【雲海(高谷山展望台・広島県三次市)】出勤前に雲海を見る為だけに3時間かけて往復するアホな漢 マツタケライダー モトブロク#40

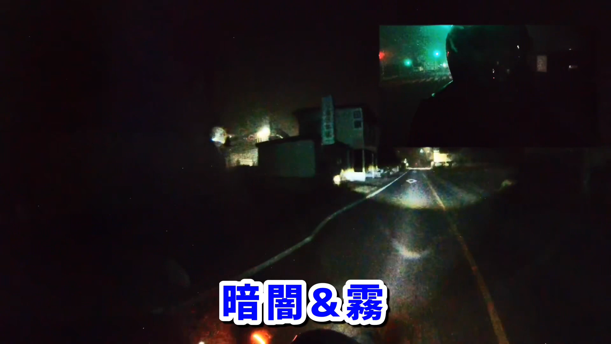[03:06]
暗闇&霧状態になってきましたこんな時間に